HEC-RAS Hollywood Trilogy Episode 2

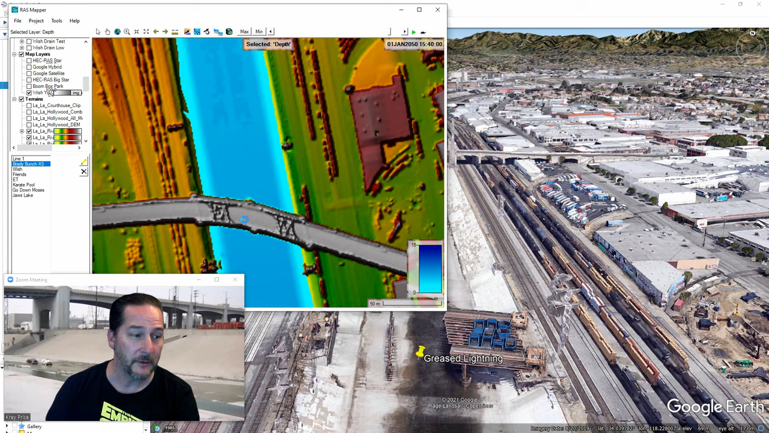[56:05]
if you are going to have it in the terrain and obstructing flow and looking more realistic in profile view and in plan view,
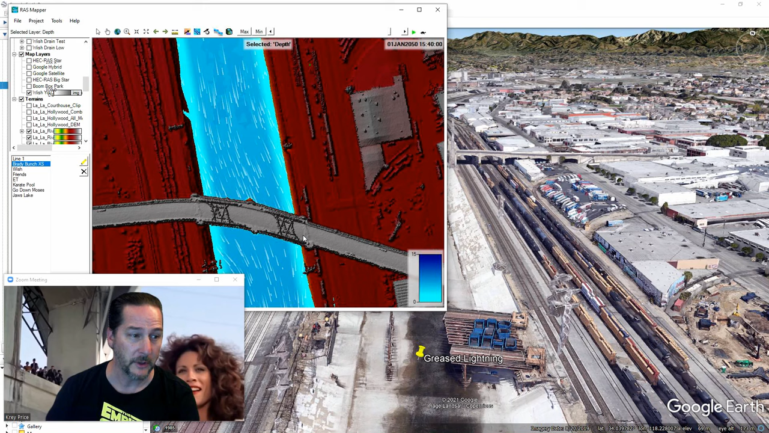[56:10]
just make sure that the sections that you draw are up along here away from the terrain. Otherwise, there'll be no conveyance through your bridge if you end up intersecting it with the terrain. Even if it's interpolated, you'll end up obstructing and changing the rating curve for the bridge. So make sure you stay well clear of that. And sometimes I'll even just shrink the terrain down to show the right deck elevation. And even if it's not the proper width, at least it shows up in your profile views and your overflows and weir flows, you have a reference point for that.
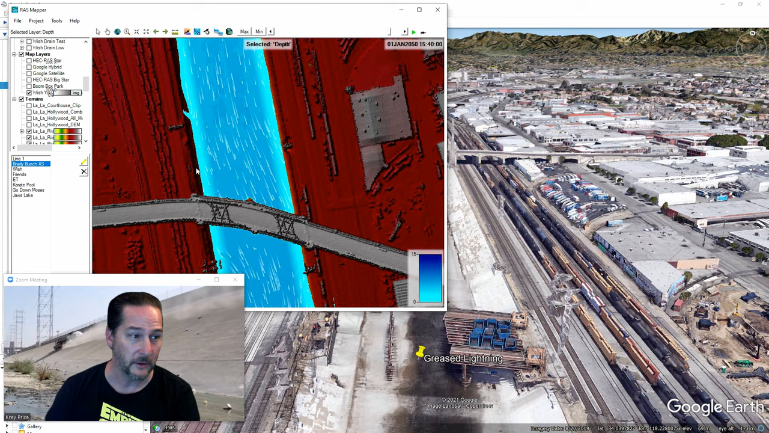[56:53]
So again, you've got some extra tools available to you in RAS 6.0 for putting these bridges in. And the terrain tools for taking it out, I actually still prefer the old method, which is to draw a cross section on the upstream side and on the downstream side, and let it interpolate there rather than using polygons with the clone layer, as handy as that is. So you may want to have some fun in Google Earth here.
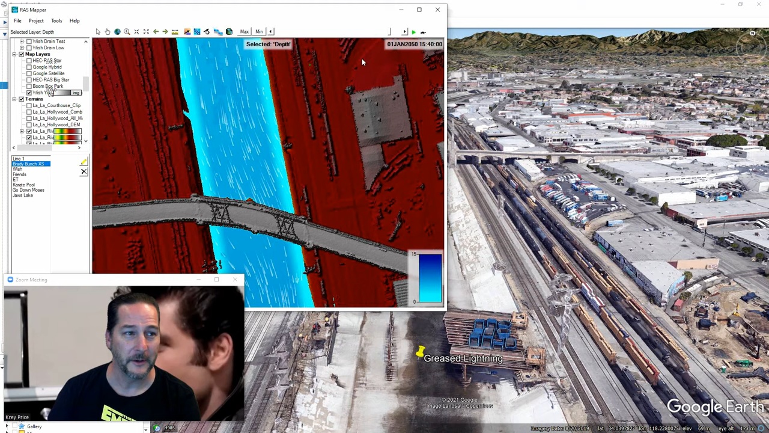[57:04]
It is kind of fun to do. You can find every one of these features. These supports are still there. You can even find these cement blocks that he jumps over if you zoom around.
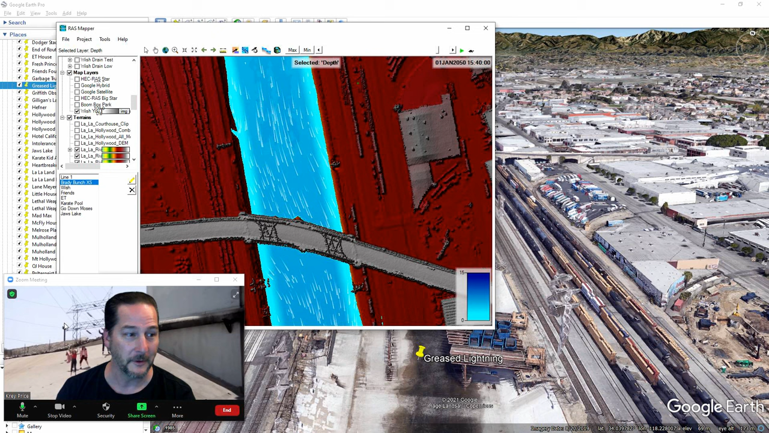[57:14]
The resolution is amazing in here.